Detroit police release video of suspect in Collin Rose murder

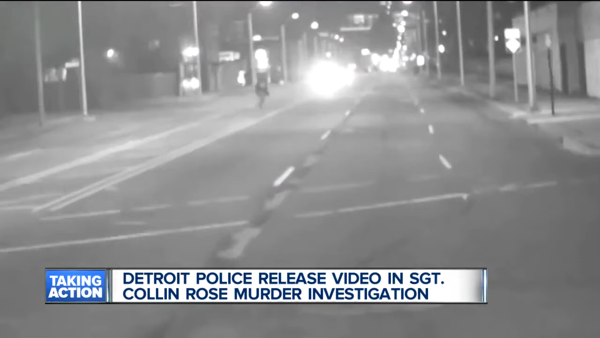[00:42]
We saw that from a camera way down the street because it fit with our timeline in the locations. The video system inside the DDOT bus is not the best. Police say the emblem on the front of the man's black hoodie could be a block letter M or W for Wayne State.